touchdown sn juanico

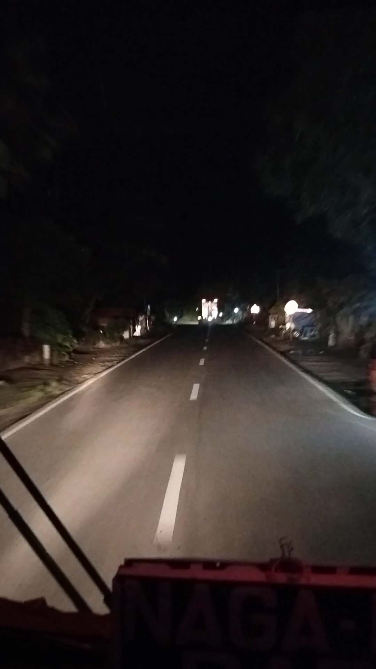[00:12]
ang tulay ng San Juanico. Yan, malapit na.
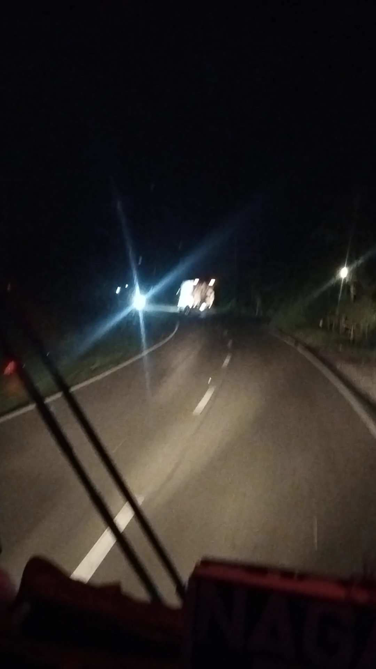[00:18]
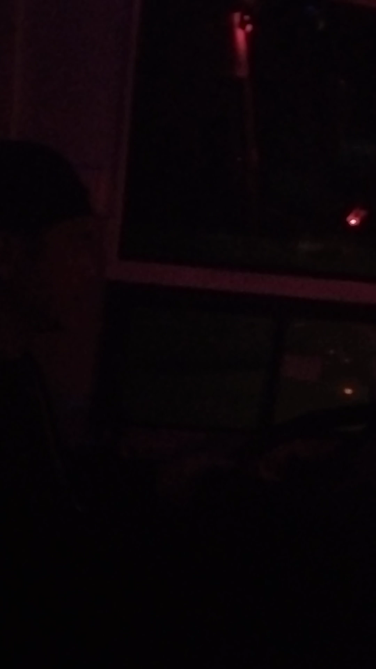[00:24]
Malapit-lapit na, isang tipa na lang. Naku, may kasunod pa. Yung makikitang view.
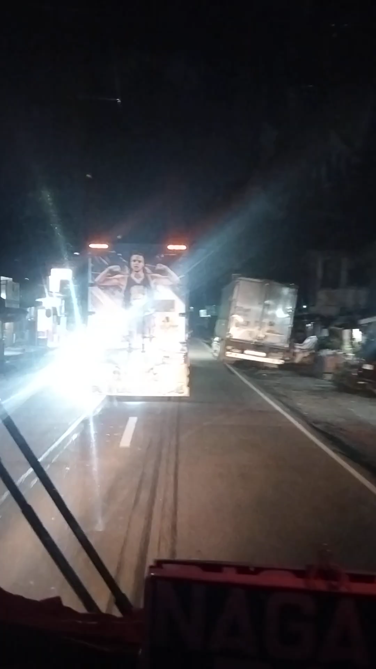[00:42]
Kita niya, mapatimbang yan. Ah, mapatimbang pa yan. Oo, baka naman. Yan. May ginawa. Touchdown, San Juanico.
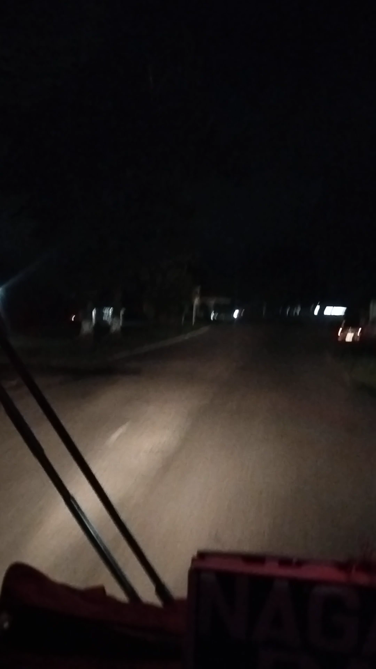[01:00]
Wala nang ilaw. Ha? Gili, pinatay ng ilaw sa gili do. Wala na. Kaya lang ilaw yung kitang-kita yun doon. Wala na ba gaw? Wala na eh. Wala na. Daya.
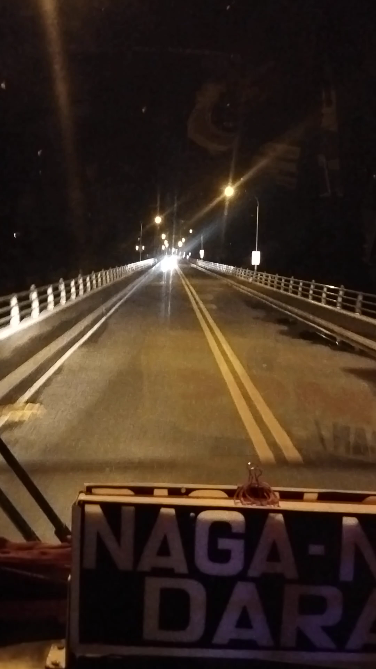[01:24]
Straight light. Wala nang ilaw. Pero yan ang mga ilaw yan sa tapat o yung nasa ano. Kasi ba wala yung ilaw na yan. Wala na yung nagkikisap, nagkukurap-kurap ng mga ilaw. Ganda sa natingnan dito pagkagabi. May ilaw.